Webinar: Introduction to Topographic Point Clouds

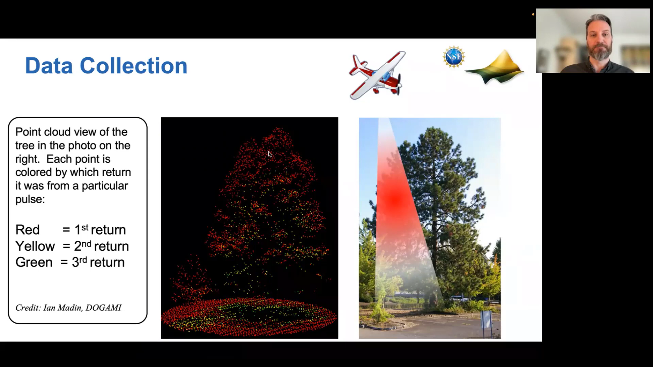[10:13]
So for this side, I'm going to talk about sort of the evolution of these LIDAR detectors, because they're critical to the operation and how users sort of see the end product. So early on, a very simple scenario was you'd have a single pulse out from your LIDAR laser and you get a single return. And it was very simple, very easy, but limited.
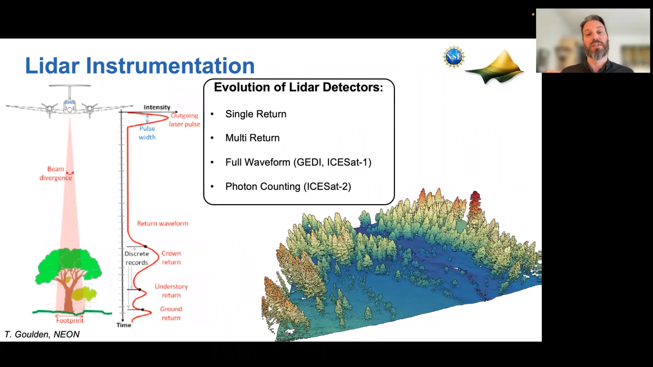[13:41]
So because those detectors are so sensitive, they get a lot of noise. They're sensitive to a lot of background solar radiation. So they have to have some pretty advanced algorithms to pick out the noise, pick out the signal from that noise.
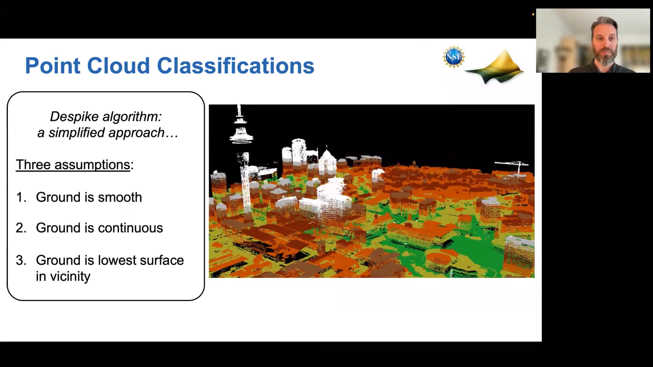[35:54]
One, that the ground is smooth. Two, that the ground is continuous. And three, that the ground is the lowest surface in the vicinity. So here's our very cartoony Christmas brown, Christmas, Charlie Brown Christmas trees. And this is showing sort of a dispersion of LIDAR points where brown is the ground. And basically we want to try and get just a ground surface from this. And so how would we go about that? The first step would be you'd want to filter your points to just get the last return. So as we mentioned, a lot of systems are multi-return systems.